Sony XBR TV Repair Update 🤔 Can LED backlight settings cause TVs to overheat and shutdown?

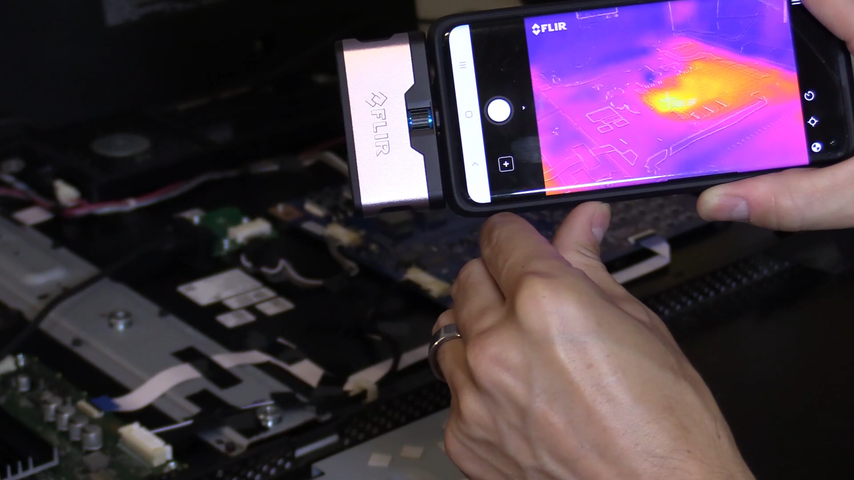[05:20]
The temperatures are around 100 and they're steady.
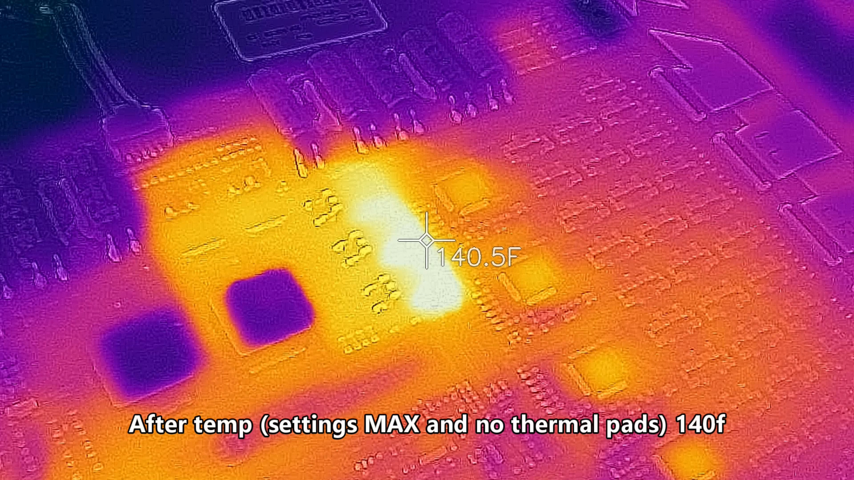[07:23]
On screen: spot 140.5°F
So right here you can see that it's really working hard right here.
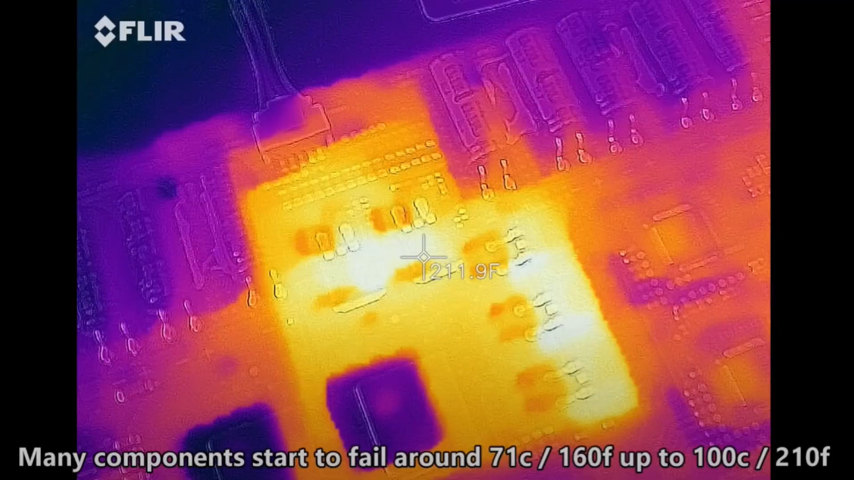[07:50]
On screen: spot 211.9°F
Now here's a snapshot of my previous video before I did the repair. After 20 minutes the temperatures were around 211 Fahrenheit. Way higher than they are now. So I fixed it indirectly.